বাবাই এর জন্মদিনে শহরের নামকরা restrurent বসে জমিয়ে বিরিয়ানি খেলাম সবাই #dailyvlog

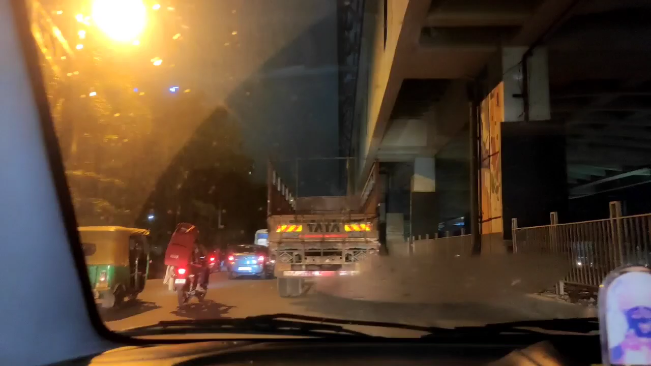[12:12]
হ্যাঁ, নিউ গড়িয়া ওই দিকটা যায়। কি জোরে বৃষ্টিটা নেমেছে, একদম মুষল ধারে।
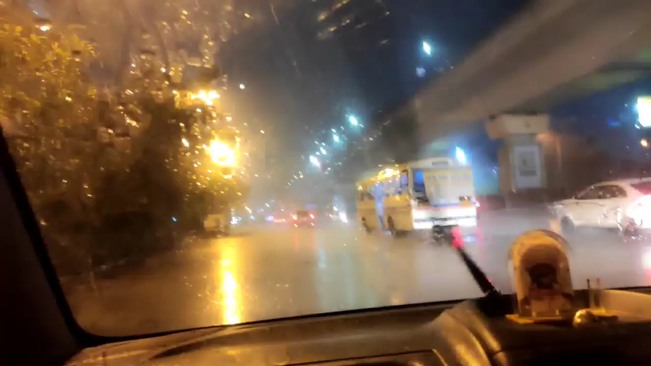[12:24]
আমরা পৌঁছেই গেছি প্রায় আরসালানের কাছে, প্রায় কি চলে এসেছি।